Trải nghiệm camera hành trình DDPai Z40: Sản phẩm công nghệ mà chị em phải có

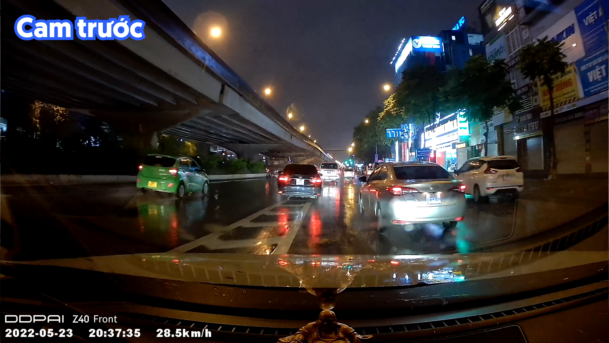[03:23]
Và có thể rõ được các cái biển số xe khi di chuyển
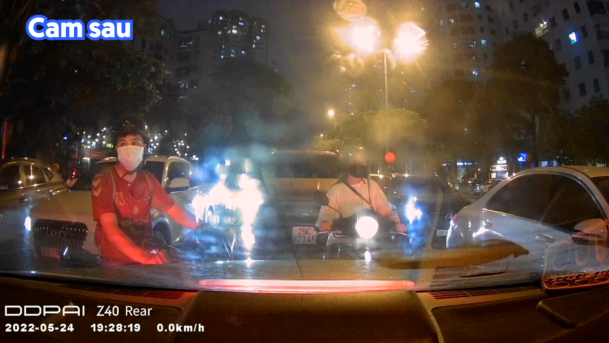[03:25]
Thực ra camera sau lúc này Thì sẽ khó nhìn được cái biển số Không tốt bằng camera trước Nhưng các bạn có thể quan sát được môi trường xung quanh